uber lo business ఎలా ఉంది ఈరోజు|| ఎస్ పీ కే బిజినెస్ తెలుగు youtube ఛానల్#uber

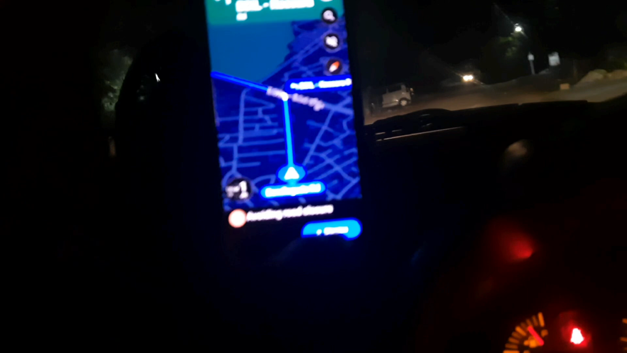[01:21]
మనకైతే పికప్ వచ్చేసింది 8 మినిట్స్ పికప్, సంతోష్ నగర్ వెళ్ళాలట. లెట్స్ గో టు ద పికప్ పాయింట్.